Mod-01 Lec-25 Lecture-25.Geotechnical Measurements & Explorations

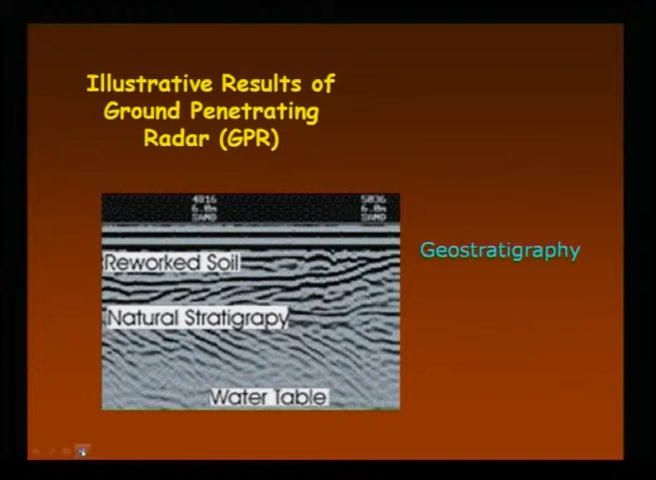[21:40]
locating. Locating underground utilities is there any drainage pipe below the underground that you can easily locate it. These are all examples of ground penetration radar.
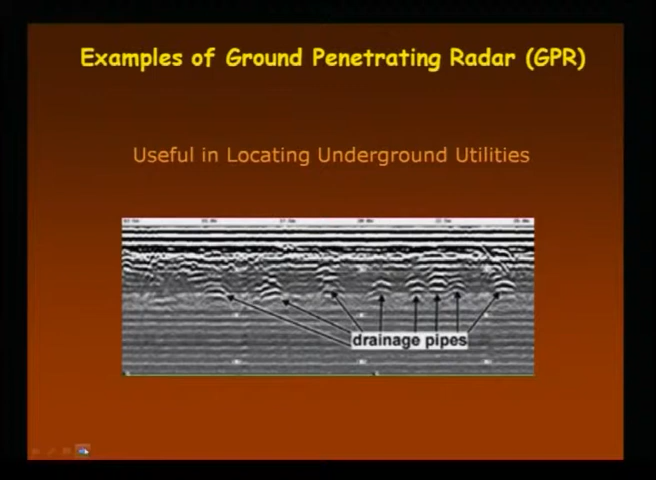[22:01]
Typical results from ground penetrating radar GPR system,